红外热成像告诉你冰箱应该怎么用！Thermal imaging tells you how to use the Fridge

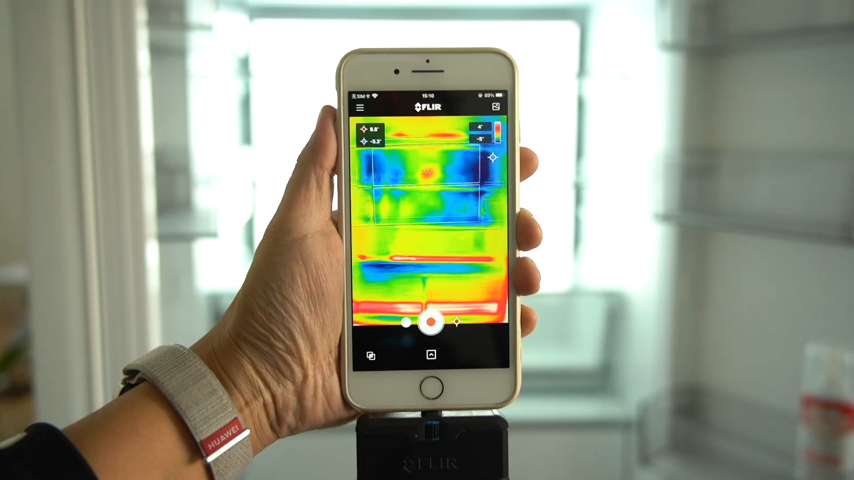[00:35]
今天我就拿着红外热成像直观地告诉你冰
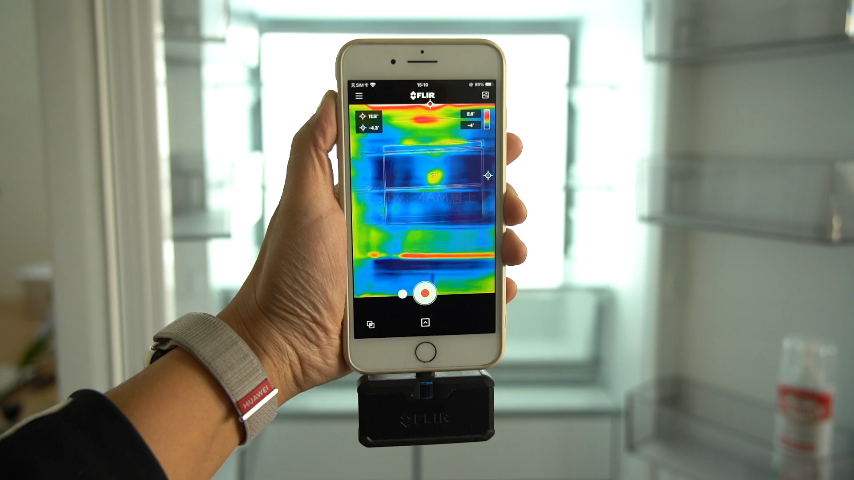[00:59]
这个小东西就是热成像这个红蓝图就是它成像的冷热辐射图暖
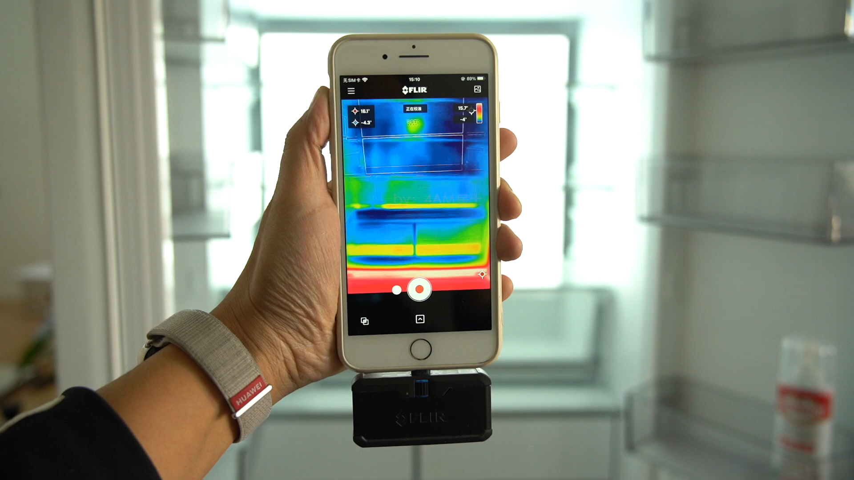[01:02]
色表示热蓝色表示冷
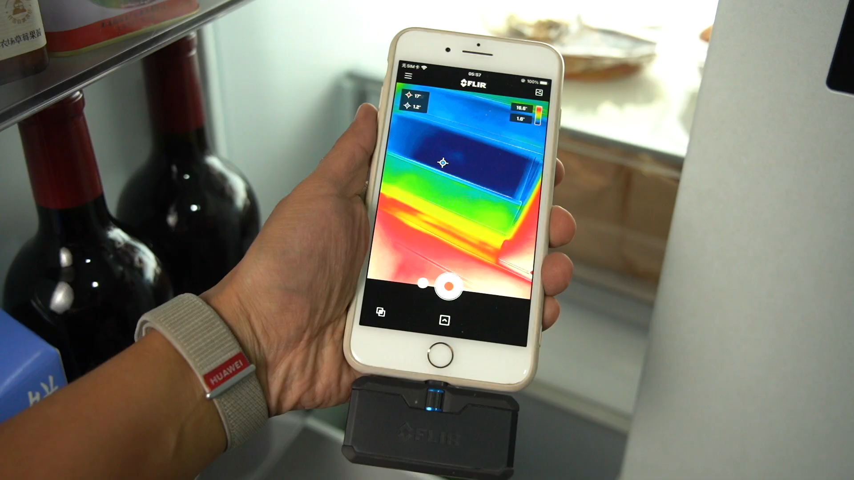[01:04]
可以看到左下角这个抽屉最蓝颜色也最均匀所以
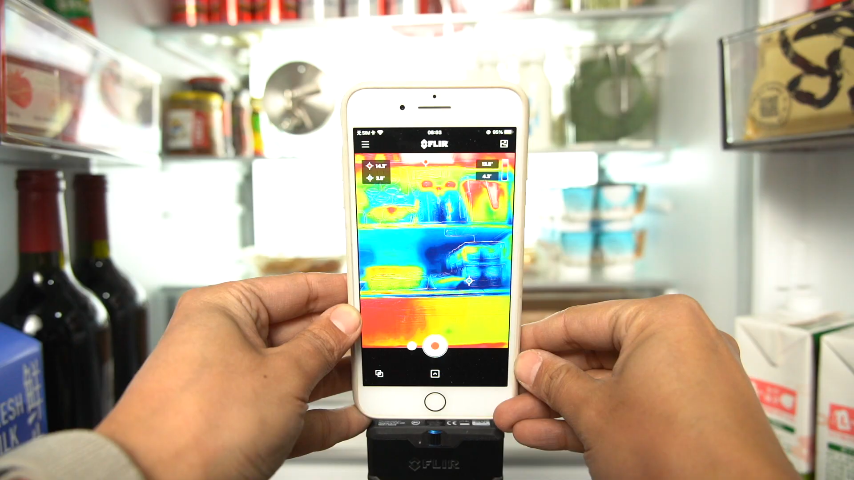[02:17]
上面其他区域的温度就不是特别均匀了可以随便放门上设置的温度就是整个外围的温度冷藏温度建议设置为4摄氏度